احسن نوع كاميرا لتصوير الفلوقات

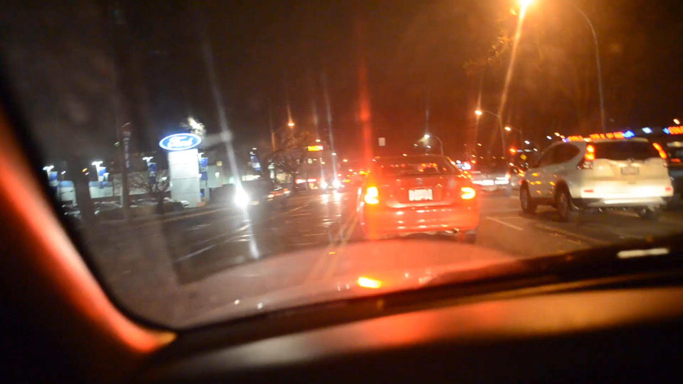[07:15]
شكله في حادث، زحمه سيارات شرطه ومطافي واسعاف. الغلب قاعد يحاول يختصر طريق عشان ما يدخل في الزحمه ولا في سر. المشكله انا شقه هنا ورا، نروح يسار واهرب كذا يكون رجعنا شقه.